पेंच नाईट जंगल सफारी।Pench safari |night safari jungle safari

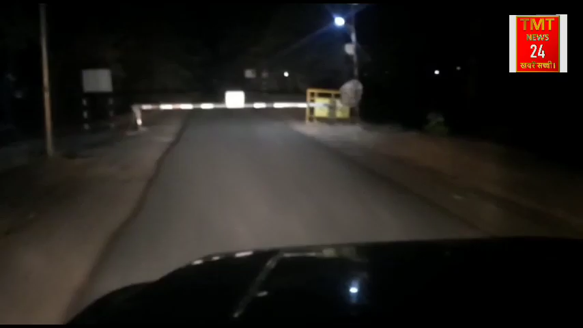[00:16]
हम लोग जा रहे हैं पेज जंगल्स नाइट सफारी।
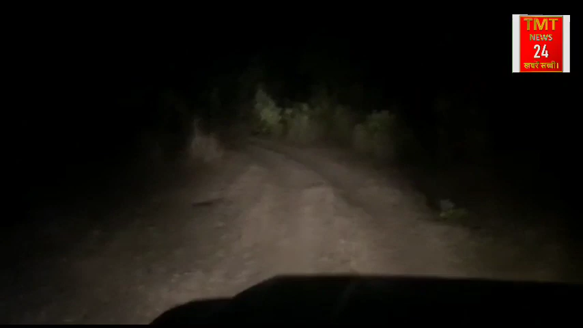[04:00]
ये। हम लोग जा रहे हैं जंगल सफारी में पेज एडवेंचर वर्ल्ड पेज के जंगल में। नाइट सफारी यहाँ से शुरू हो रही है। हम लोग निकल रहे हैं गाड़ी में, शायद कुछ देख लो जानवर यहाँ हो सकते दिख सकते हैं।